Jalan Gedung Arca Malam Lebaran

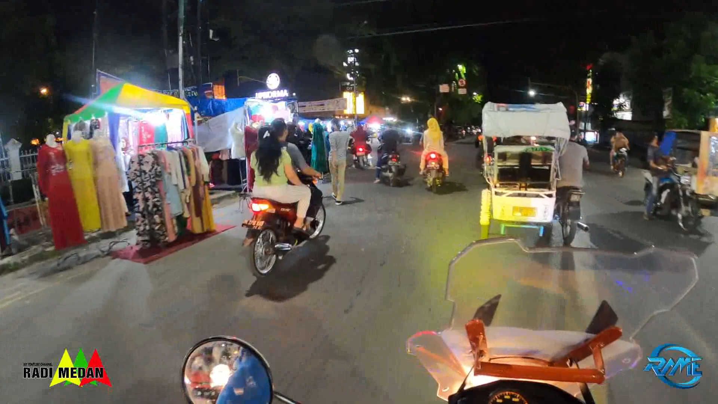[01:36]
Kita akan cek bagaimana kondisi kaki lima di jalan gitung arca ini Oh mah,
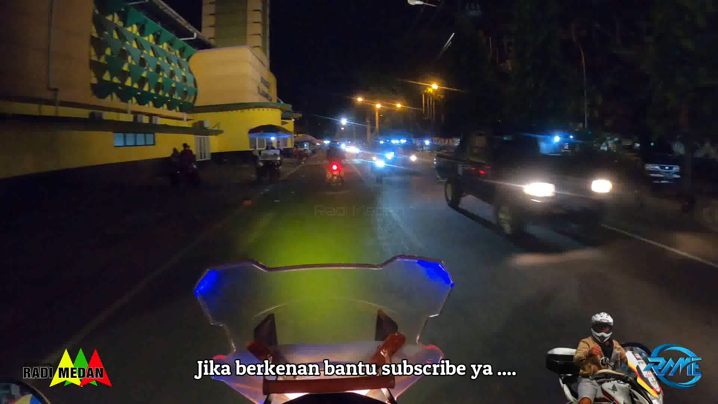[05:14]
Nah Apa namanya Pasar tradisional ya